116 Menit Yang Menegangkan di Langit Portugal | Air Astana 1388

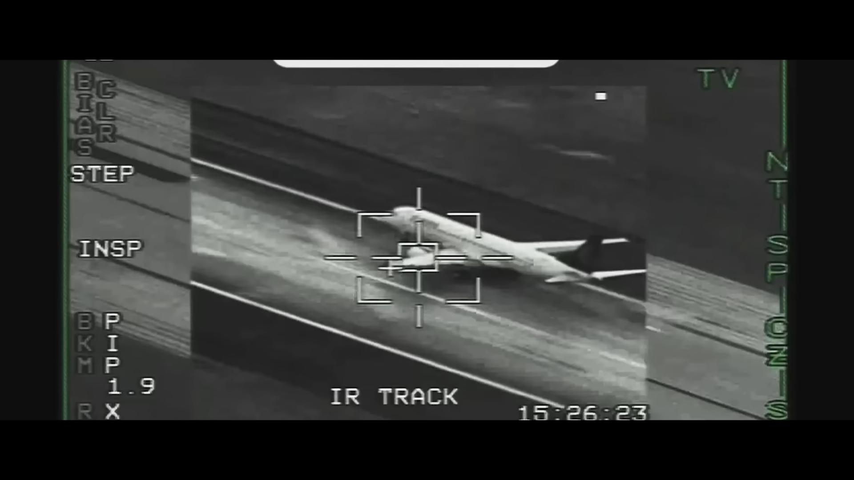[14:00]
Akhirnya pesawat itu tepat berhenti di runway. Sekitar 2 jam pilot mengalami situasi darurat yang mencekam.